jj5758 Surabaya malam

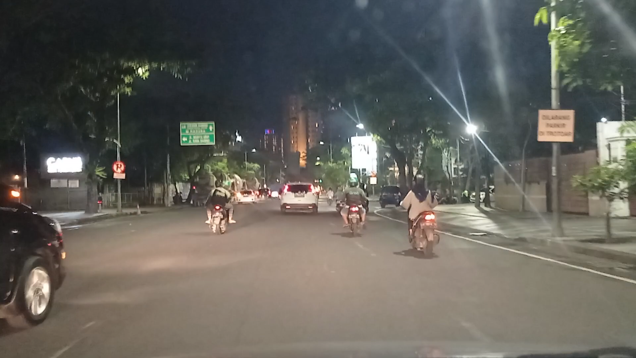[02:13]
Nah, Om, ini ya. Kalau ini ada naik, itu mulai hancurnya, tenggelamnya. Oh, ini ya, ini naik nih. Nah, ini naik. Ini. Iya. Ini tenggelam, sudah tenggelam. Masa tenggelam mana? Masa tenggelam mana? Hancur habis. Oh, ini perlu diperbaikin. Oh iya, sudah lama. Sudah ini lama. Turun sini, oh. Ini habis.
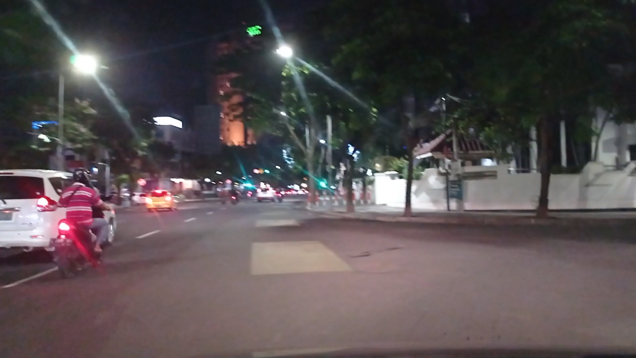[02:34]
Jadi, apa namanya, ya kurang lebih 75% dari situ itu ambles plus di atas tanah. Kira-kira kalau 20 meter, 30 meter ada ambles.
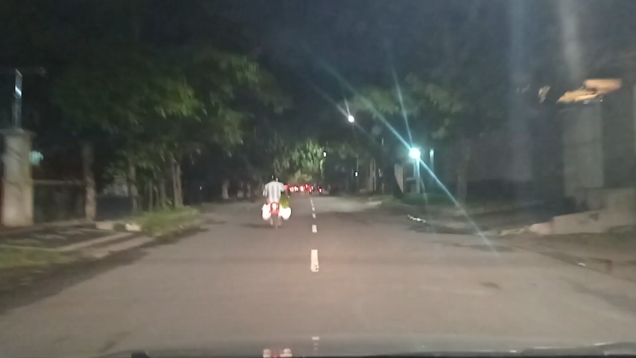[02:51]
Dan cepat ya? Targetnya katakan mau berapa gitu lebih. Kira-kira 7 atau 10 hari beres. Cepat kerjanya. Nguruk itu ya, nguruk ya.
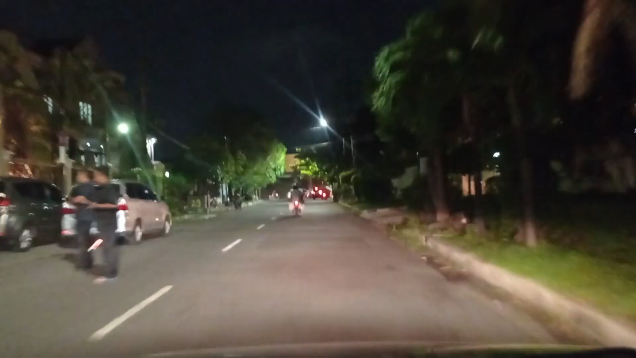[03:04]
Oh, diuruknya. Jadi dia nguruknya. Ini kan hancur ini. Nguruknya di sini, Om. Dorong. Soalnya kalau takut sini takut ambles kan, Om.